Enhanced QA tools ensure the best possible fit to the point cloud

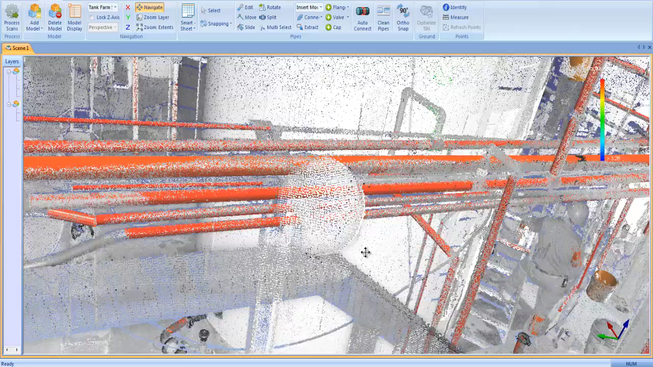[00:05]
The new quality assurance tools in Edgewise Plant 4.0 are dramatically faster
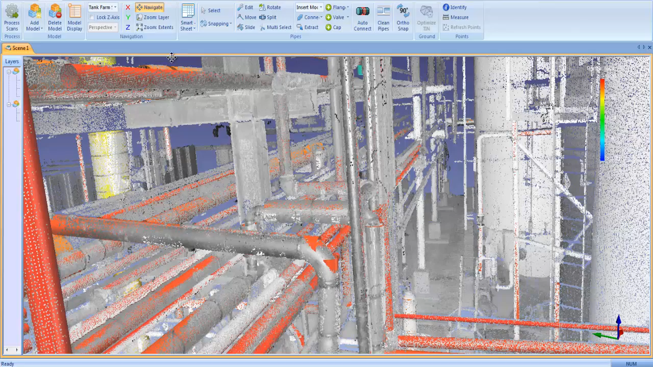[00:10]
and designed to give you complete confidence in the accuracy of the extracted pipes.